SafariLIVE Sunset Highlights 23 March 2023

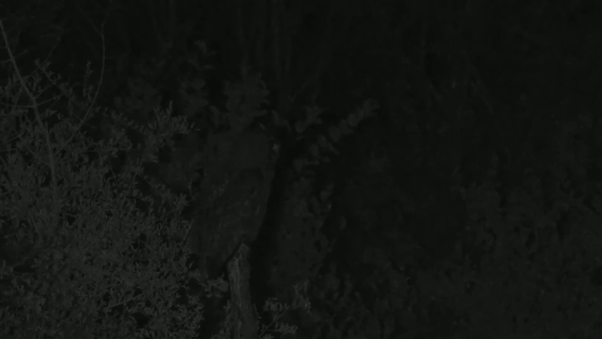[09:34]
i saw a spotted eagle owl here on juma so no obviously distinctive markings relatively sort of drab brown in color dare i say you can see those very obvious ear tufts on
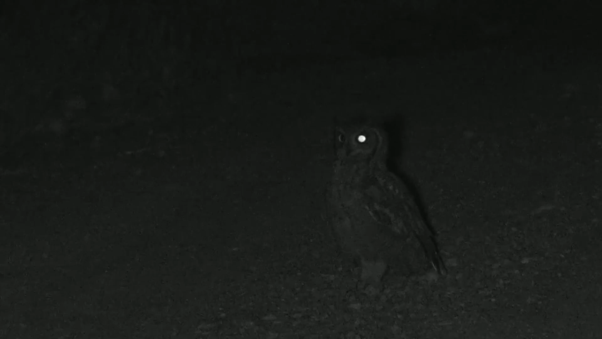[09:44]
the top of the head which are not in fact ears the ears are hidden under the feathers somewhere sort of on the side of the head just under the eyes there but you can see those lovely facial discs we were talking about different types of feathers earlier oh what's he got oh jumped on something
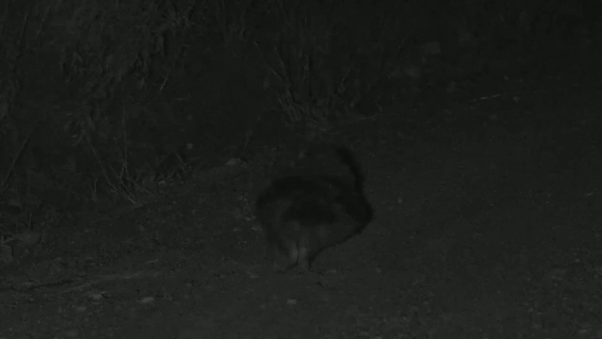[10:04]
what did he grab i wonder jenna you're very welcome it is lovely he's got something is that another scorpion i can't see i can only see what you can see because we're sitting in darkness i think he might have grabbed himself a scorpion there that's very cool but very very cool to see the first spotted eagle owl i've seen here for a long time but everybody thanks for joining us we will catch up with you first thing tomorrow morning have a wonderful evening